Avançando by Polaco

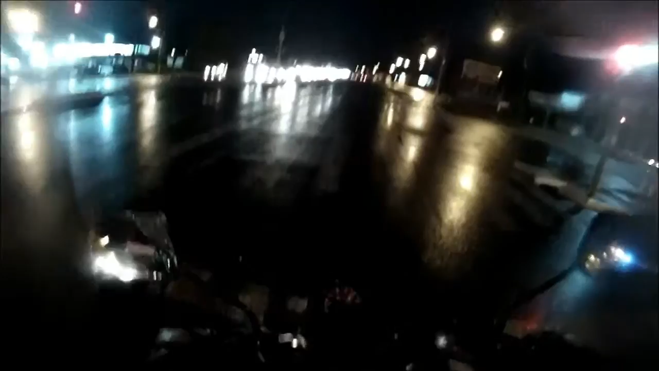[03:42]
Semáforo abre para o pedestre. E lá vai o motocas. Mesmo local.